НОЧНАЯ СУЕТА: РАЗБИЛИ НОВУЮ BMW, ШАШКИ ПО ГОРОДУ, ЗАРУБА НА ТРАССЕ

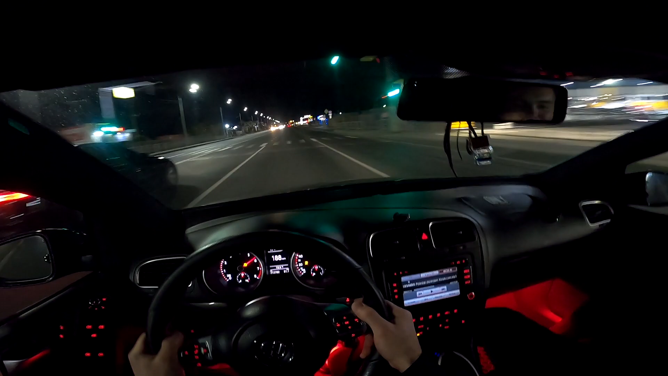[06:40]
Они дальним еще моргают. Уйди. Сидору и мне моргают.
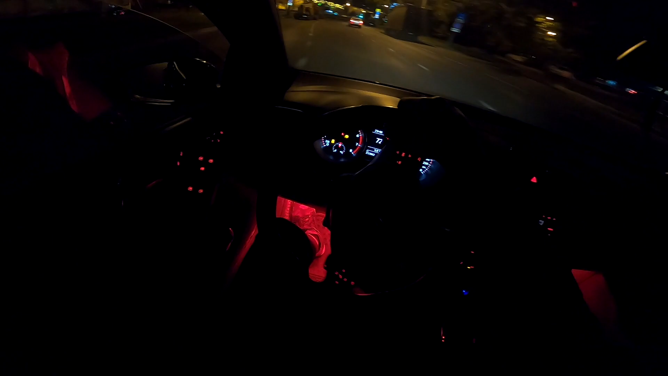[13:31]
Никак она не держит. 70 км в час максимум, который получилось тут удерживать в повороте.
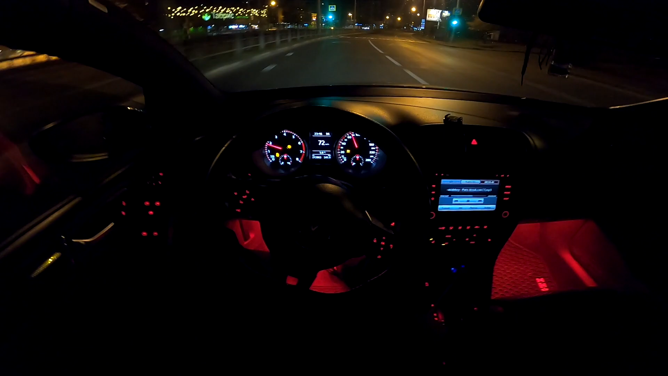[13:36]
Если ехать с трекшеном, то это будет около 80. Потому что будет подтормаживать задние колеса. Да, резина неподходящая, конечно, под такой климат. Желательно вообще, если ездить на мишке в 5 градусов, то чтобы она была с износом там 10%, не больше. По сухому асфальту вплоть до минус 10. Я считаю, что эта резина, если она в хорошем, в идеальном практически состоянии, она будет работать гораздо лучше, чем зимняя резина, либо всесезонка. У вас также останется острота управления, торможение, тормозной путь и ускорение.